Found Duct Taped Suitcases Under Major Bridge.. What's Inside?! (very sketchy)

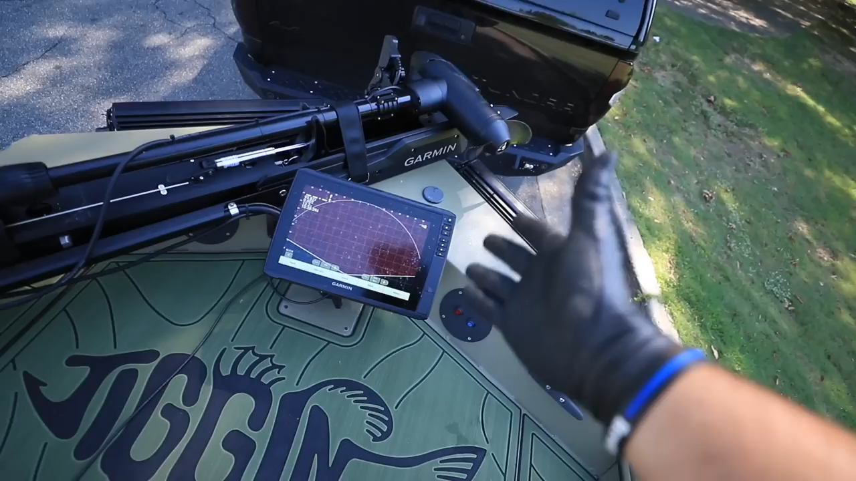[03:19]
So right here, we actually have a live sonar. That's the actual sonar right there on the trolling motor.
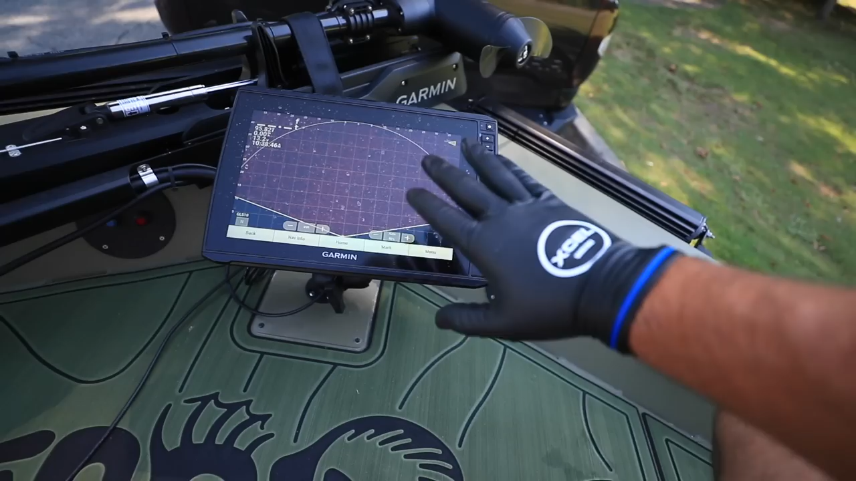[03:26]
I will actually be able to see Jake and Tristan diving through the water and grabbing the bags in real time on this. And then for the second bag, I'm gonna go in and they'll be able to show you me on that as well.
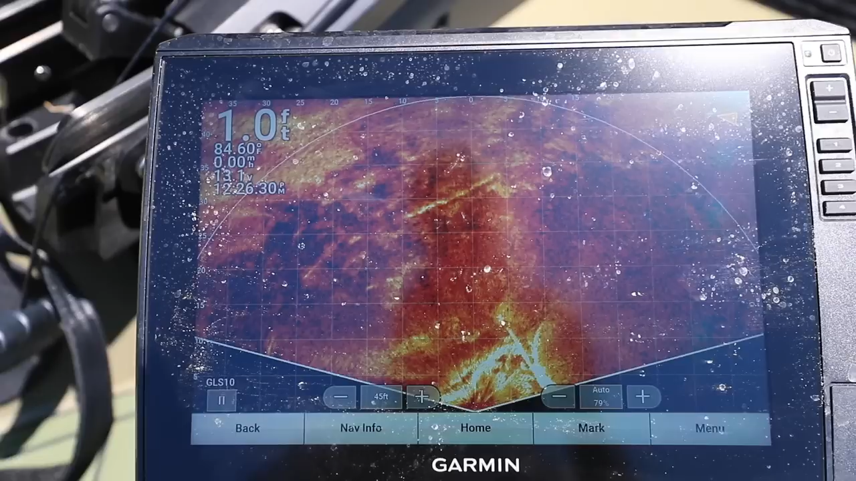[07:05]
And then when you turn the trolling motor, it actually turns the sonar as well.
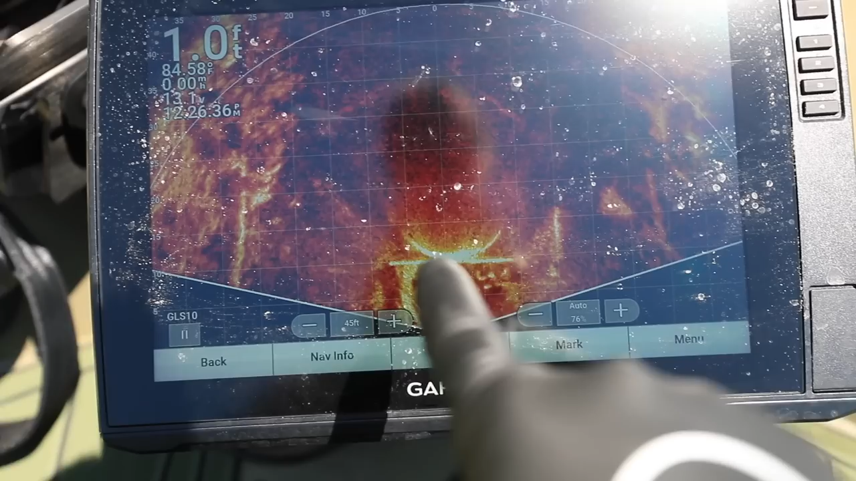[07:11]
So right in front of us, that round area, that's actually that round pipe right there.
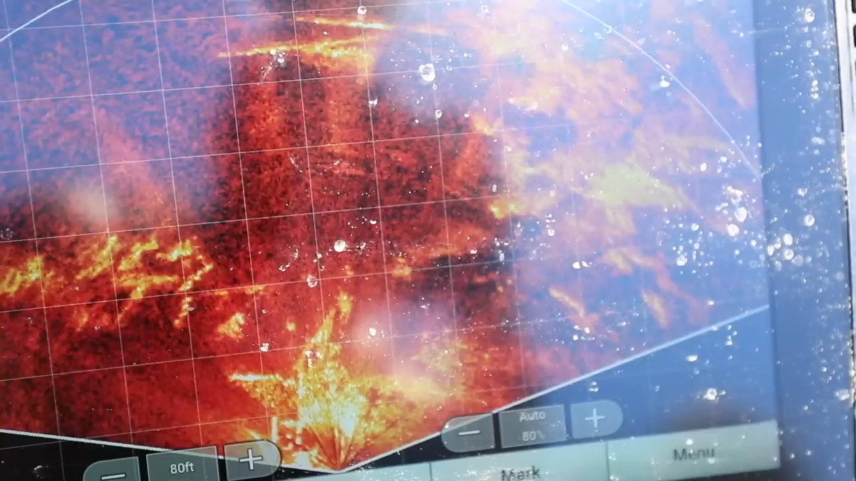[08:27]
All right, so the boys are actually right here. You can see his arms, him breaststroking.
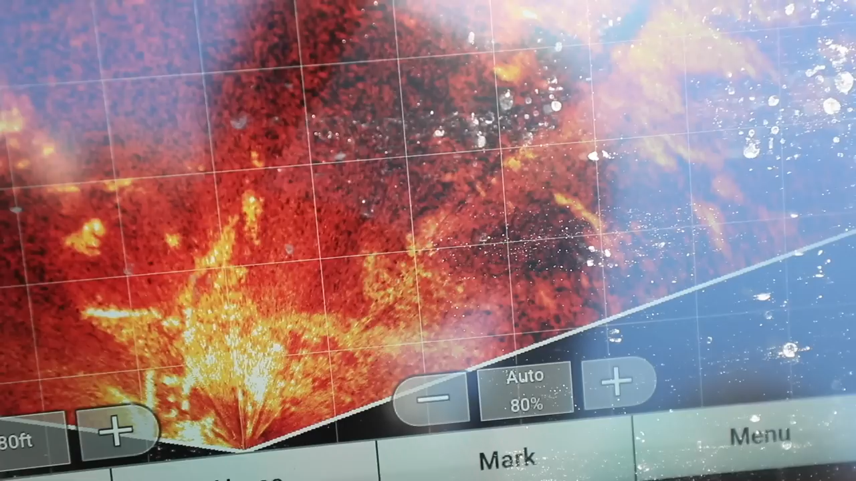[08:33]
Oh my gosh, that's crazy. That is crazy, right behind us.